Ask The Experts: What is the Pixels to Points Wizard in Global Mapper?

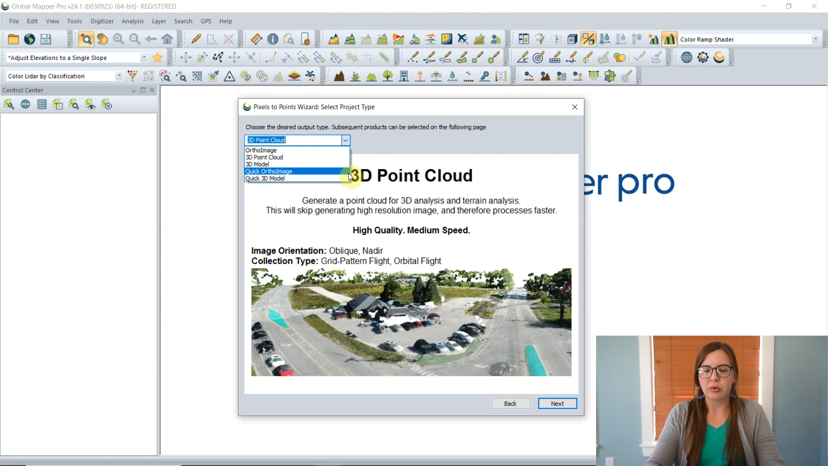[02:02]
create a product that processes a bit more quickly and they'll sacrifice a little bit of accuracy or resolution this is if you want a lower resolution output you're just kind of sketching it out you're going to print it out to something that doesn't require high resolution where you just want to see the accuracy of your data those two options are good for that